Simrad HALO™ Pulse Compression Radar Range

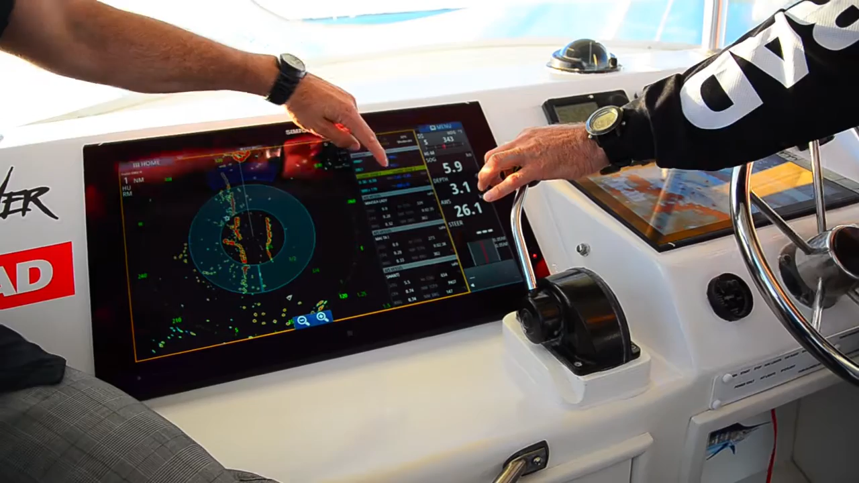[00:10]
We also have the NSS EVO 2 products. So we have a 12 inch up here above the skipper, one right up in the marlin tower,
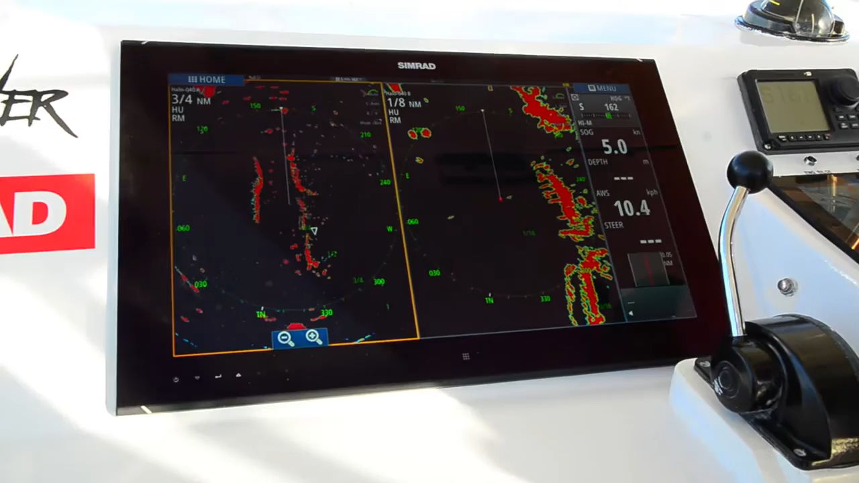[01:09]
So we've got a boat, you can see that's just off our quarter here.
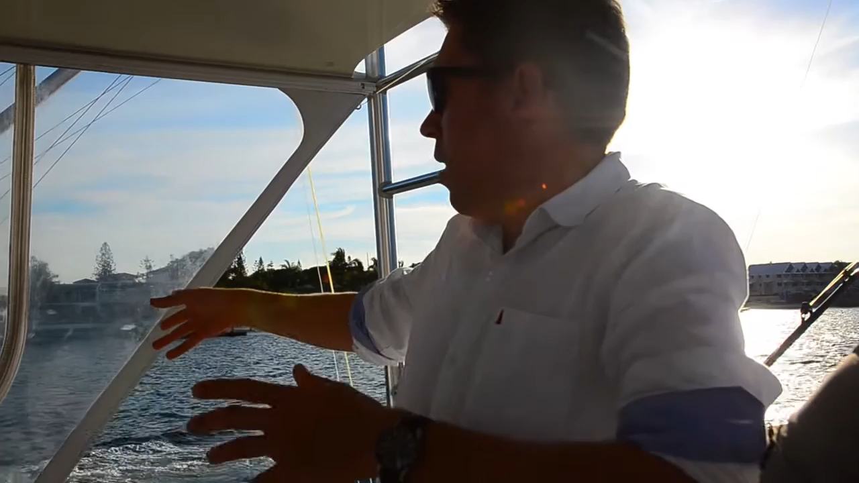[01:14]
And so they would only be 10 metres from us at the max and we can see that return from that boat. And we can actually see the target of that boat is actually right next to us on the three quarters of a mile as well.
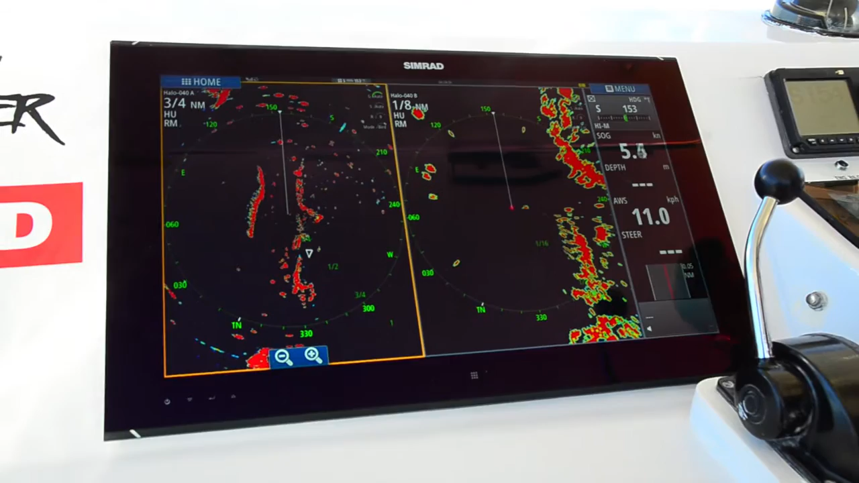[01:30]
So we can see it on the close end as well as the far out.
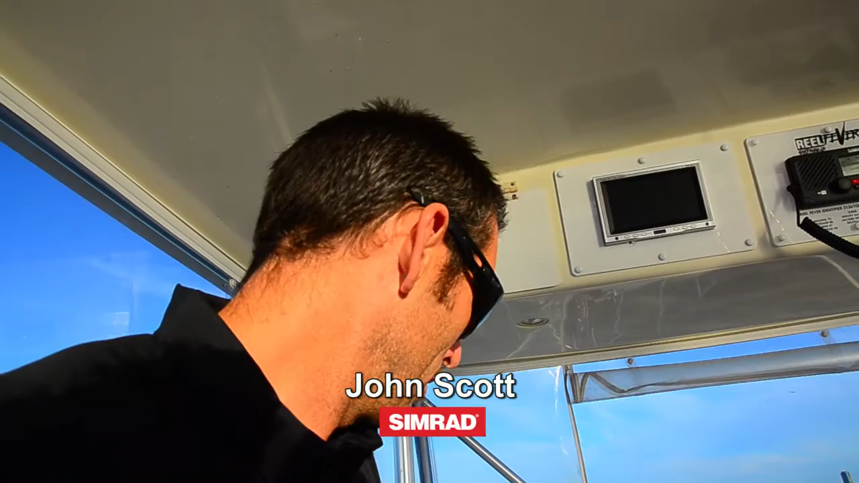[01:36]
Once you get further out, see look at this, you've got 24 nautical miles here and you've got 100 nautical miles.
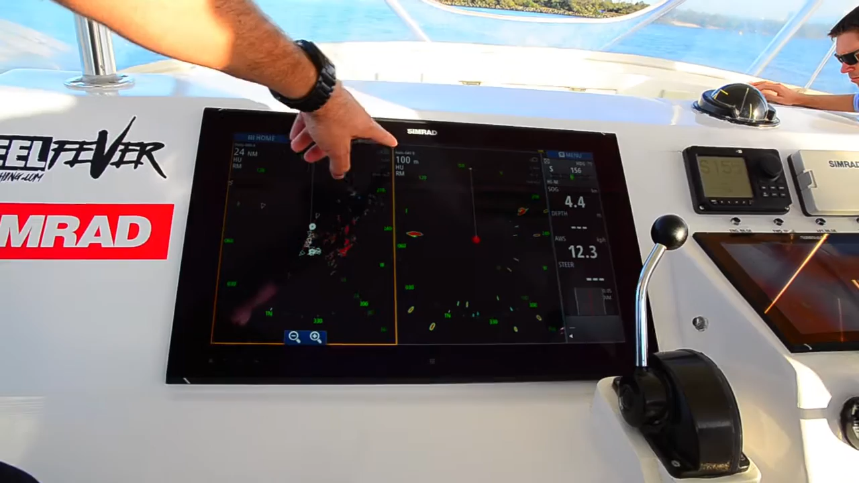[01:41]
They're off exactly the same pulse, right?
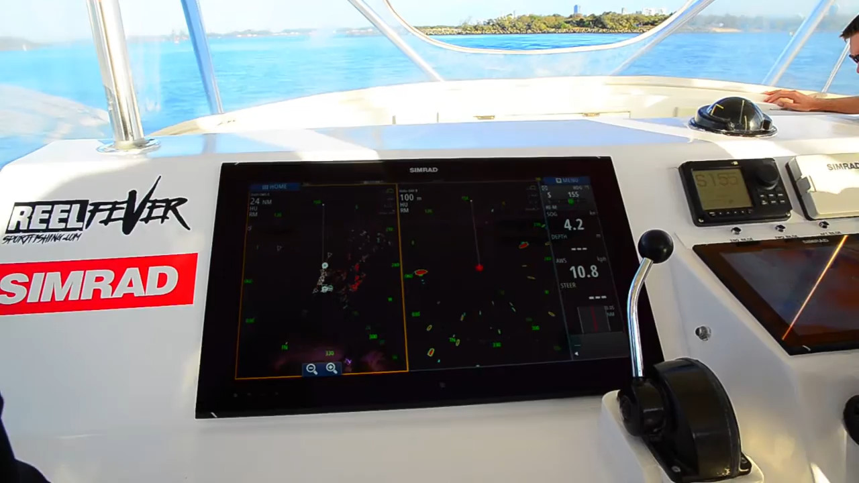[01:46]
This one here you're only basically looking at one pulse.
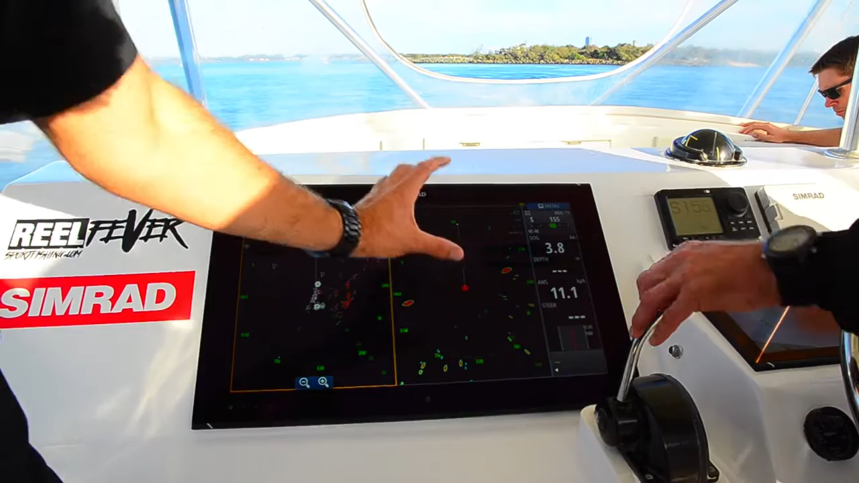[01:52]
Or one actual, you know, one burst of energy. Here you're actually probably looking at three or four different
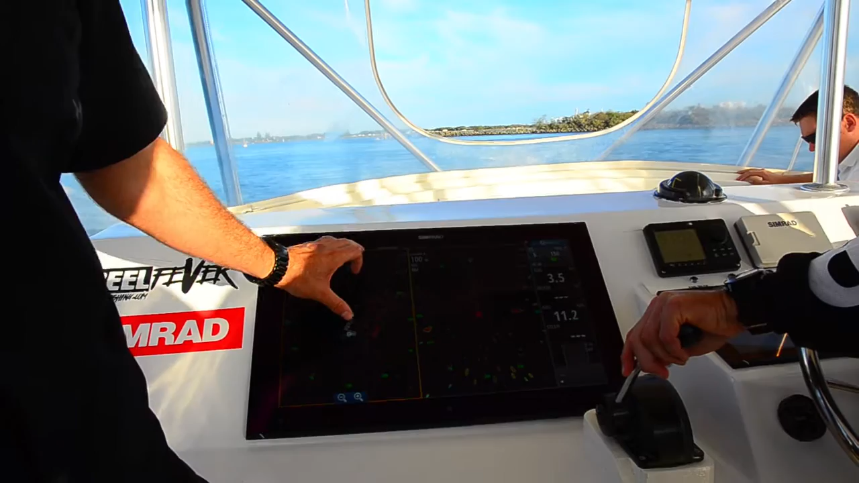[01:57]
little bits all stitched together. Look at that. Look at that.
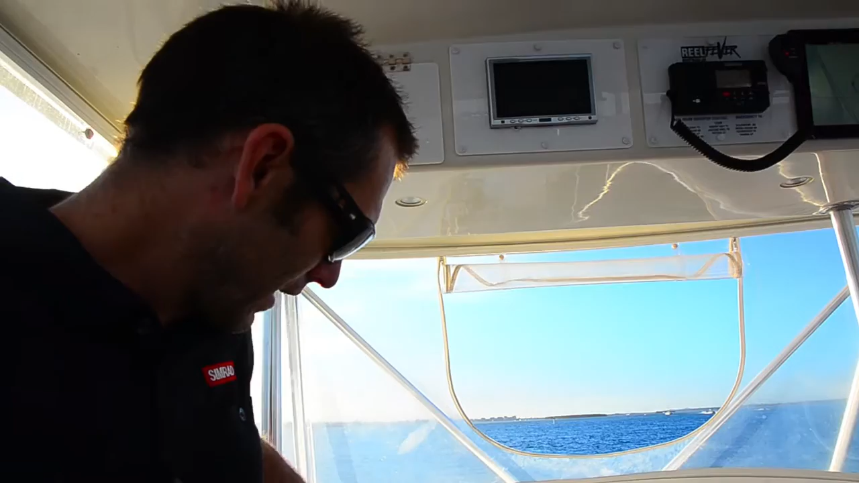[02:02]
You know, it's got perfect target definition. Yeah. An expert radar user comes up here and he's blowing away because he's seeing short range,
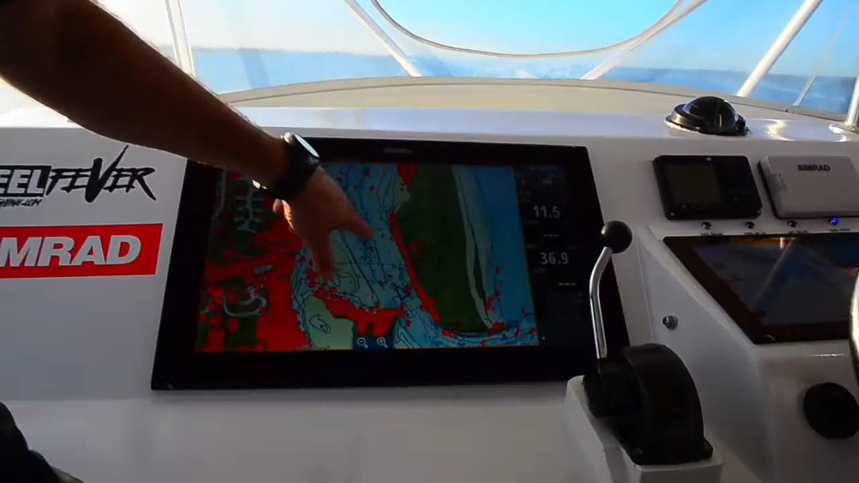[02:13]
big range and long range and it's all in perfect target. And you see we're not touching anything. We are actually in bird mode. Yeah, yeah, you're looking for bird.
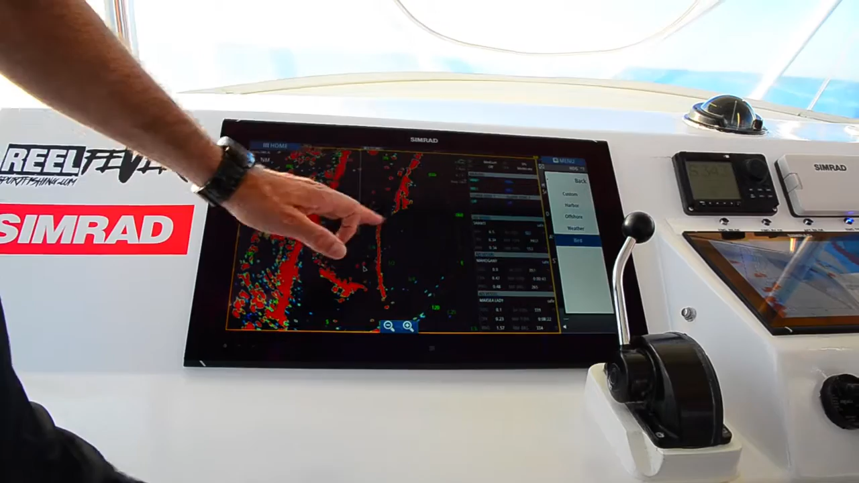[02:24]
So if I go into harbour mode now, did you see that clean up? Yeah. So look at that sweep there, right? Yeah. That's harbour mode. Clean, precise target. Yeah. If I go to bird mode, you see how it gets blobby? Yeah.
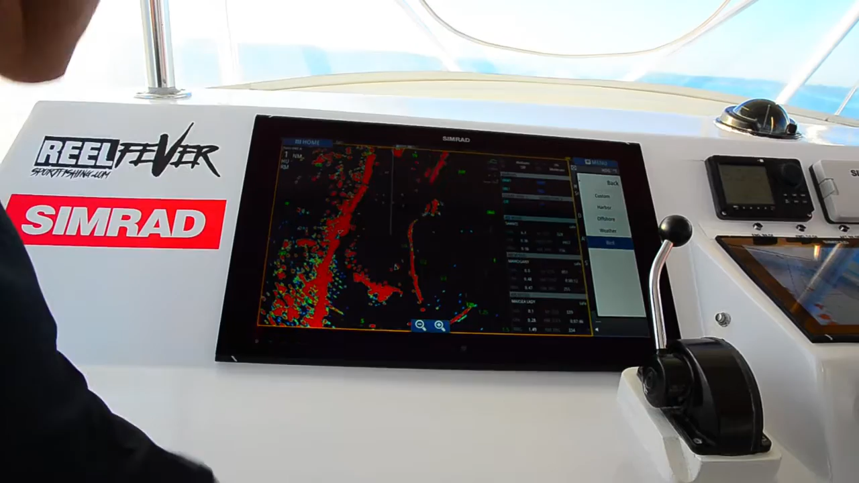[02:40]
Because I'm putting way more power and I'm trying to find birds and really hard to find stuff. So we're in harbour now and she'll be whizzing around. Can you hear that?